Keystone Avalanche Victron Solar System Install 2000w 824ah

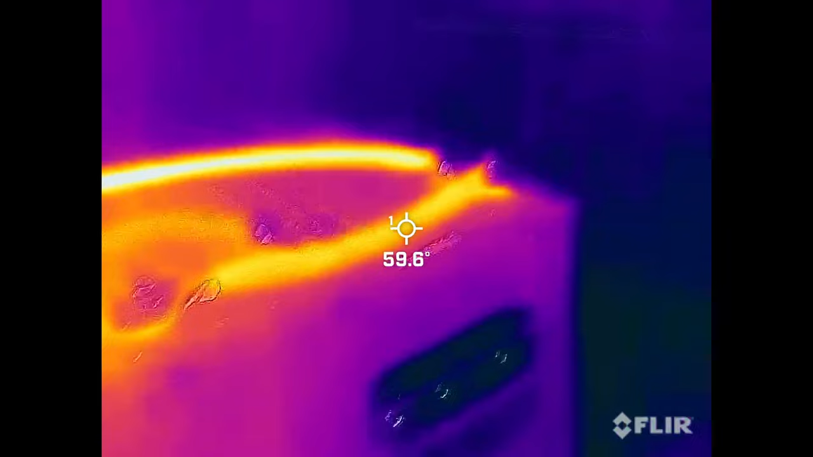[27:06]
So the warmest we're getting is in the 60s there.
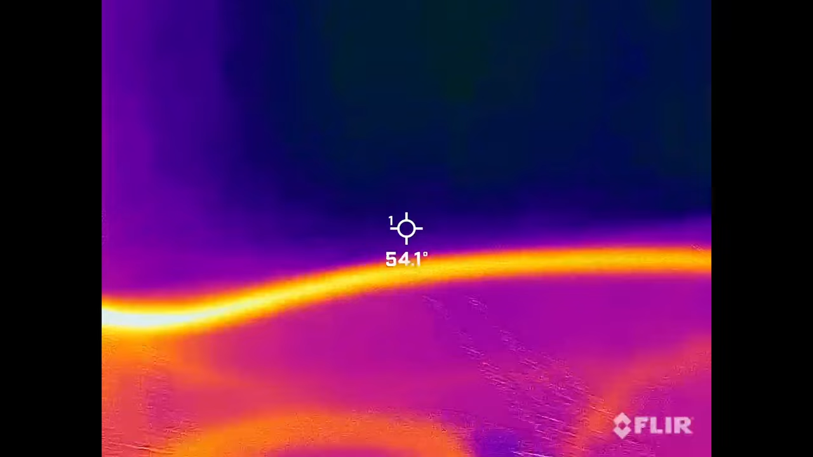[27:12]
So I'm okay with this for the most part, or not for the most part, for all of it.
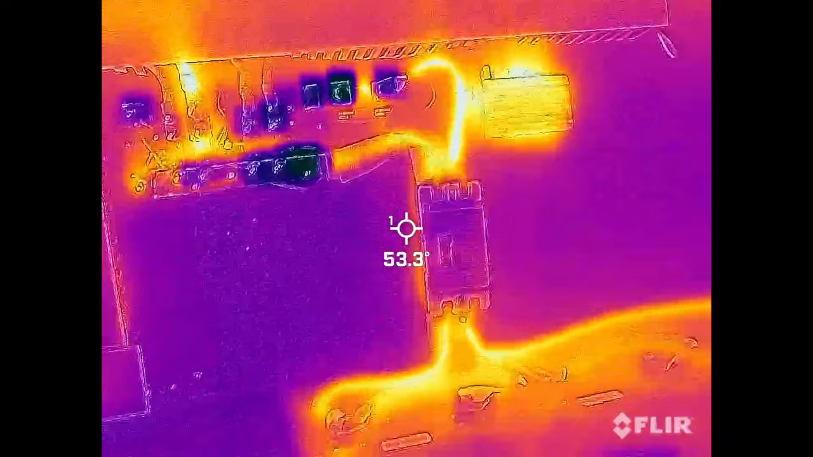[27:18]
Interesting that the servo is getting warm, huh? I didn't think those got all that warm, but sure enough they do.